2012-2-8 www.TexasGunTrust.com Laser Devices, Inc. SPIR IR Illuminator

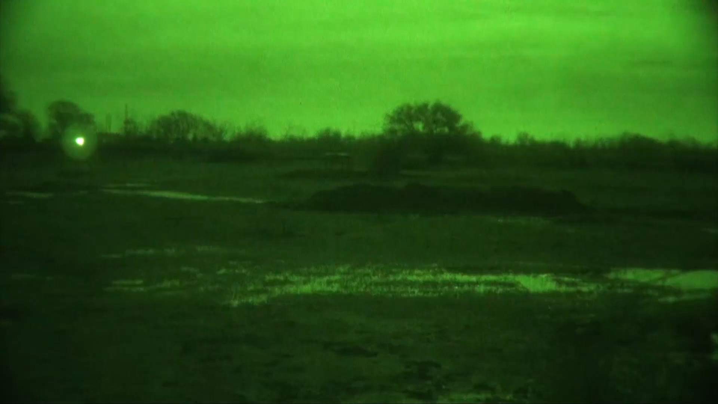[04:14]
The spear is doing a good job illuminating it. Let's go to low again. You can see the difference between high and low. At the spear at 200 yards, high does a good job of illuminating and letting you identify that little bench. much.
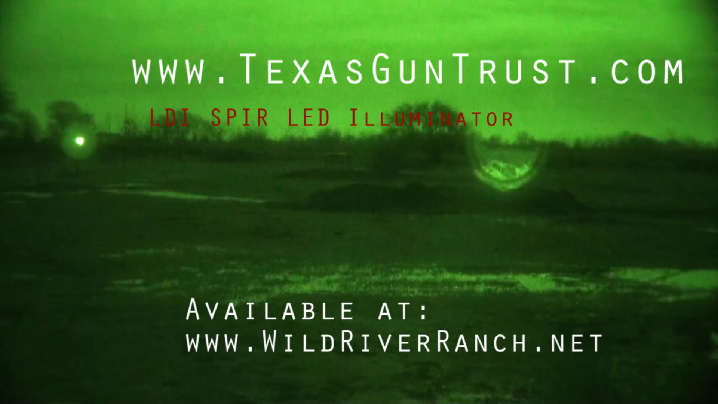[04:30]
There's the 100-yard barricade. It's almost too much when it's completely focused in. ... ...